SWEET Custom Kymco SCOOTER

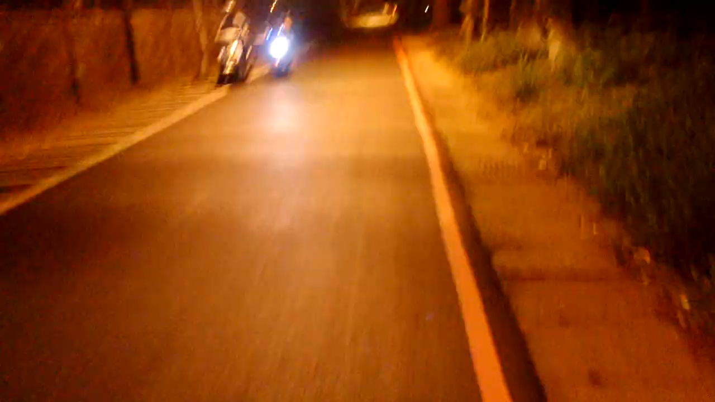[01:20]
So, you've got two grown men and two dogs, all in the power of one scooter.
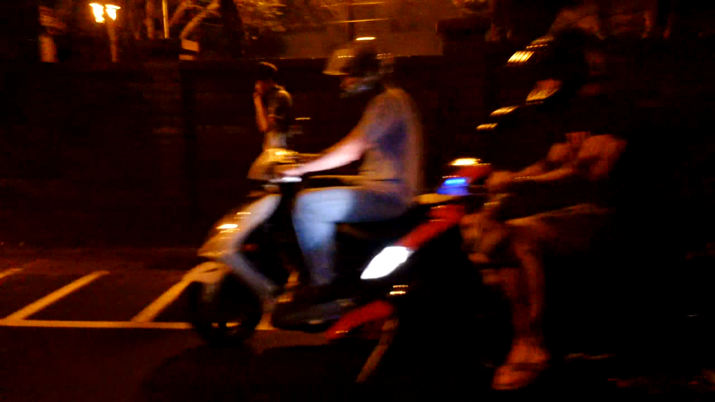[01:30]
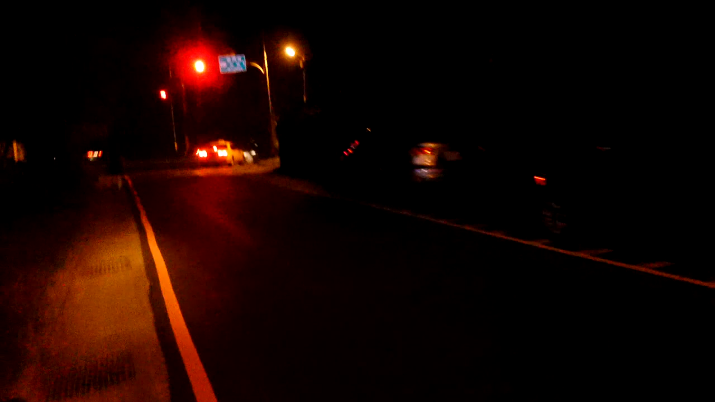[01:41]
It's hanging right. It's before the 7-Eleven. You actually need to go down this stop-stop, go down this path on the right here.